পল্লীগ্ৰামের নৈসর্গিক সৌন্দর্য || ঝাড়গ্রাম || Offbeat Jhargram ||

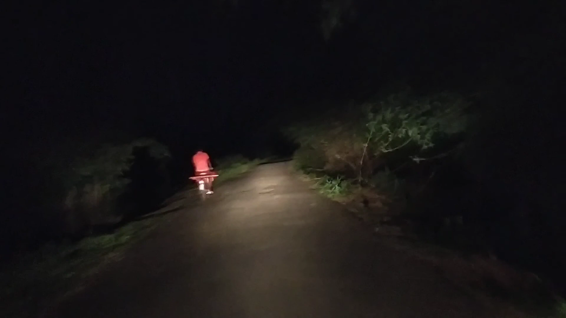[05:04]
কিন্তু তার মধ্যে দিয়েও একদম অন্ধকারে অন্ধকারে একটাই সাইকেল যাচ্ছে, আবার বিনা আলোতে। এত বনের মাঝখানেও একটা দাদু দিদা যাচ্ছে, তাকে সাইকেল চাপিয়ে চাপিয়ে করে।